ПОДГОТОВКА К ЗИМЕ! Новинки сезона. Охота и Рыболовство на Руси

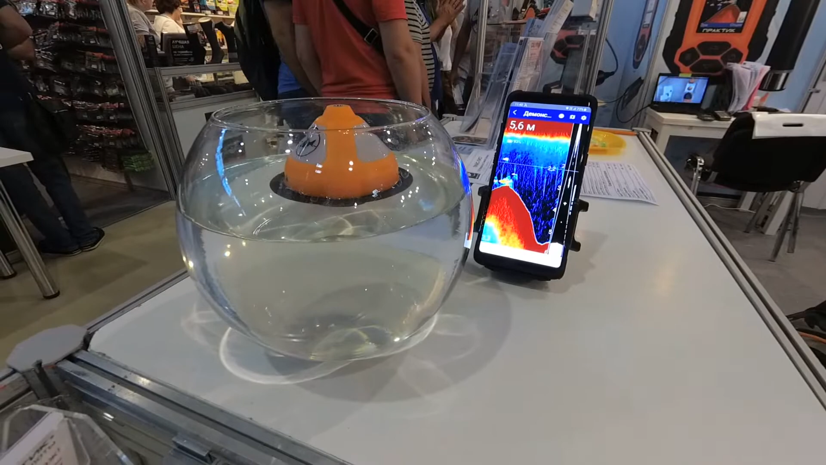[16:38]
On screen: depth 5.6 m
Сейчас мы доработали картографию. Можно составлять карту.
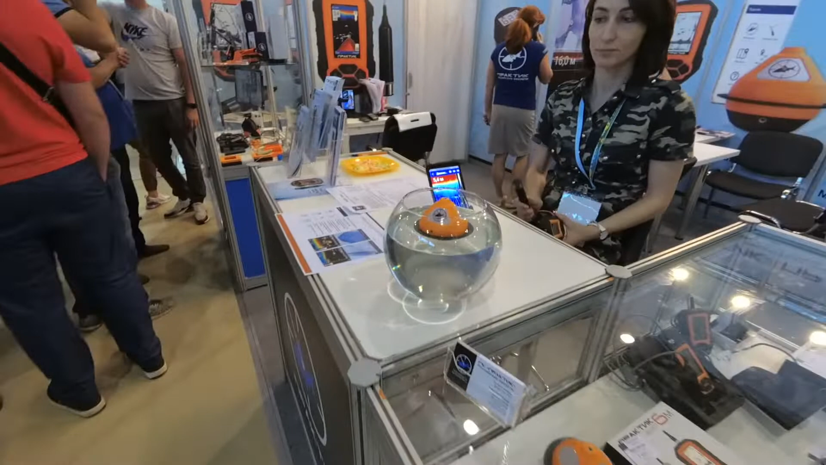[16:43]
Полноценная работа приложения выглядит следующим образом.
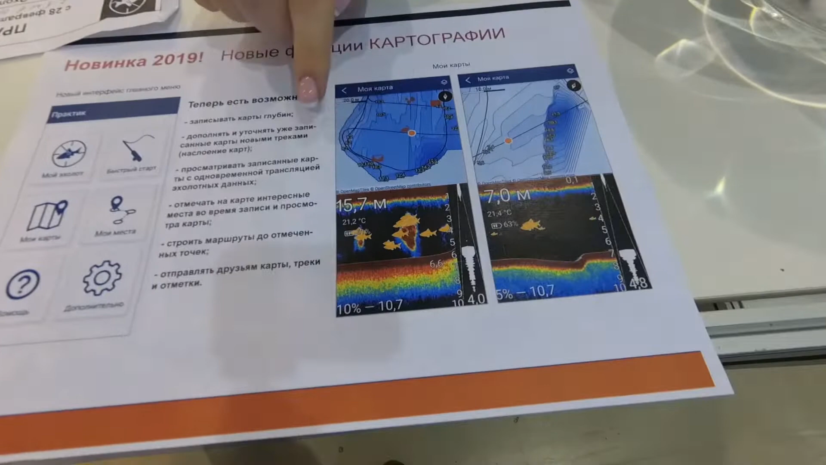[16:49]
Проходите галсами, составляет карту глубин, можете ставить точечки, пролистывать эхолокационное окно и смотреть,
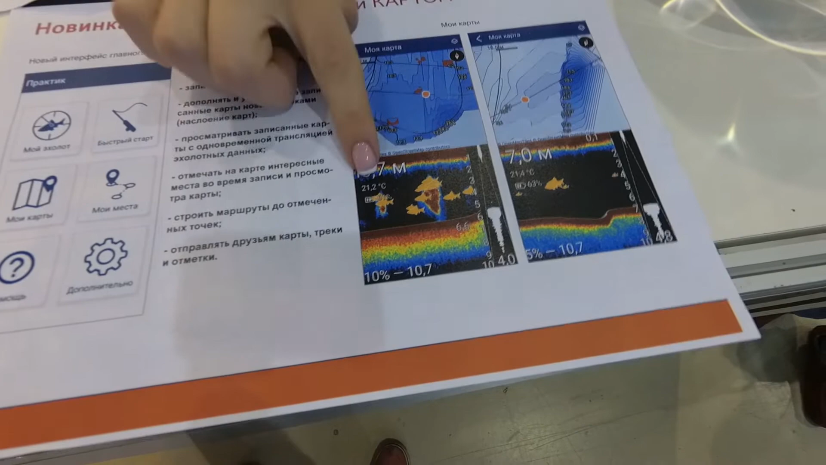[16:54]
в какой точке наиболее перспективное место.
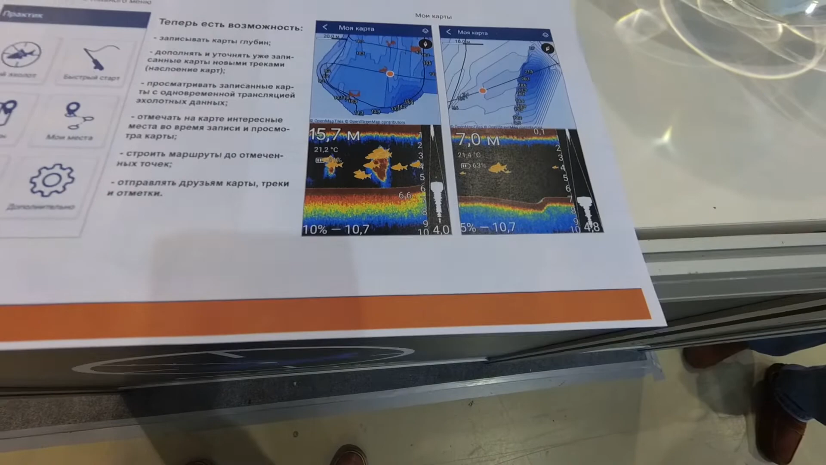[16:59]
Для лета, для лодки идеальный вариант для заброса. Для зимы...